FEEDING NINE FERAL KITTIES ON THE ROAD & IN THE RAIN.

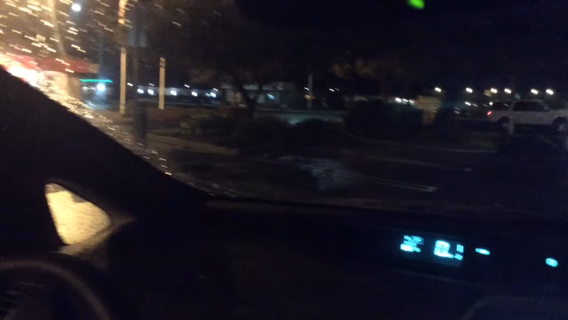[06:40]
There's four of them right there. Two tuxedos. The orange one. Three. Two tuxedos.
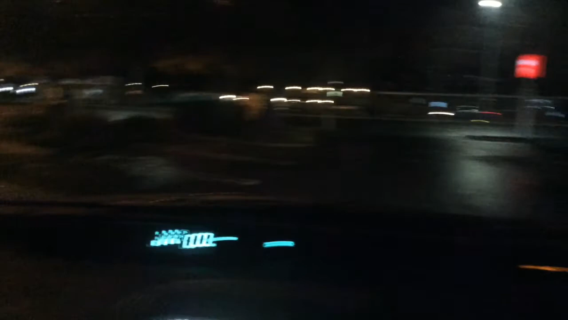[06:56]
And there's one eating over there. And I don't know. I counted... I stand corrected. I counted eight. Alright. This is George...